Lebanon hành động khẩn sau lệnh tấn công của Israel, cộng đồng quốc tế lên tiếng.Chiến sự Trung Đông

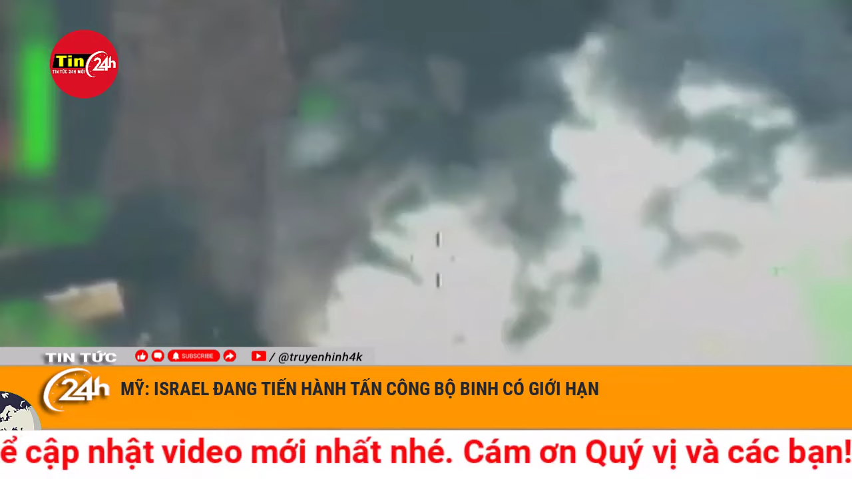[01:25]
Các nguồn tin Liban khẳng định đây là những cuộc pháo kích ác liệt nhất của Israel và làng Wazani kể từ khi giao tranh qua biên giới bùng phát vào tháng 10 năm 2023 giữa quân đội Israel và lực lượng Herbola.
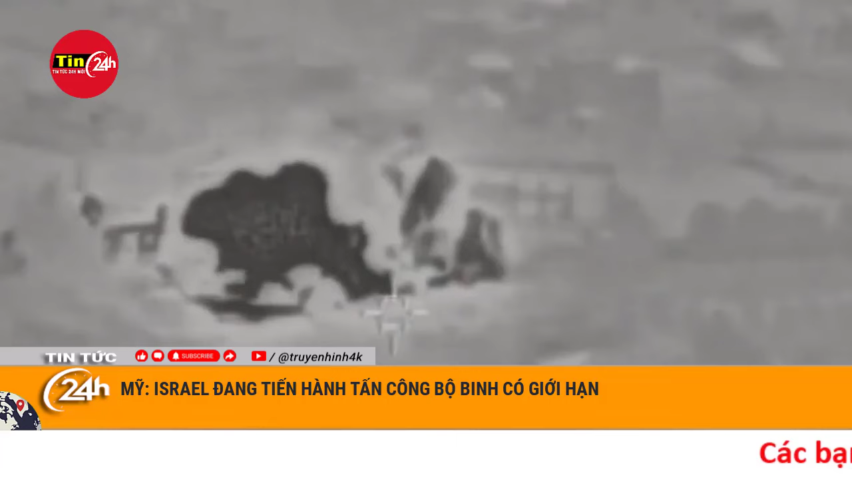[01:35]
Cùng với các cuộc bắn phá của pháo binh và xe tăng, máy bay chiến đấu Israel cũng liên tục bay lượn và thực hiện nhiều cuộc oanh tạc vào các vị trí sáp đường biên giới.